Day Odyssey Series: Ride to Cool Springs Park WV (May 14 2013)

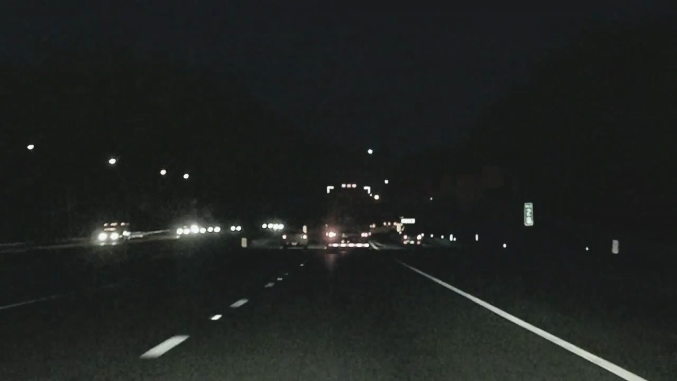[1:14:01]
And now thanks to time lapse. In the Hagerstown area. Running out of tip space. So time lapse. Is all you'll see from this point. Now back in the Frederick area.
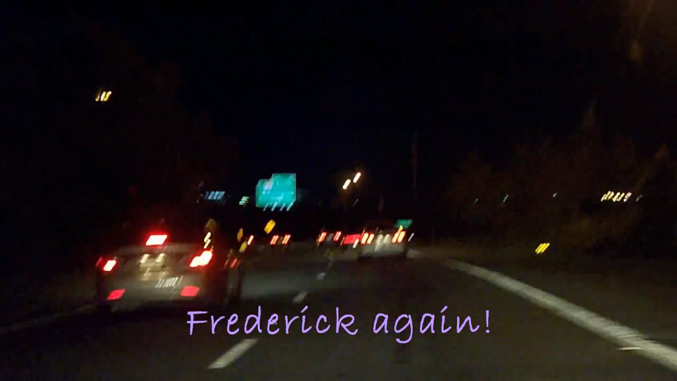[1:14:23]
Just crossed over US 340. The road that we took some of earlier. Another 55 miles. And our labors are over. Well mine are anyway. Where'd you come from?
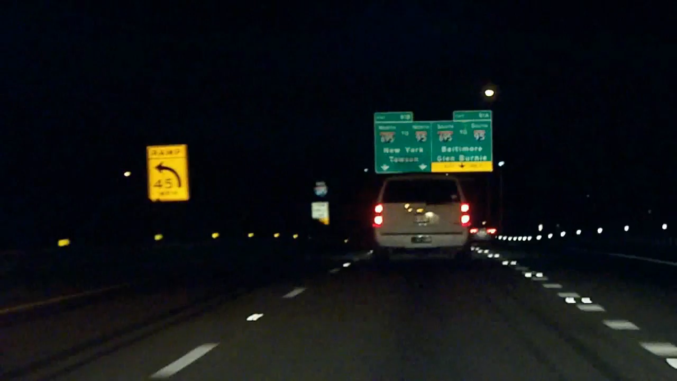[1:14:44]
Again more time lapse. Finally back in the Baltimore area.
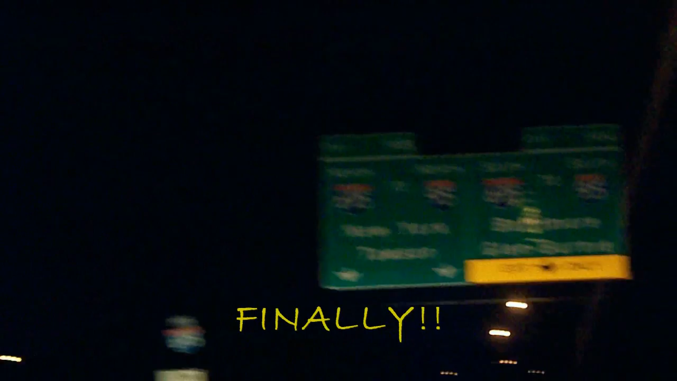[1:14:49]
And picking up 695 clockwise. And now finally. Back in our part of the world. The next exit's ours. And our first traffic light. In over five hours. And finally. Back in town.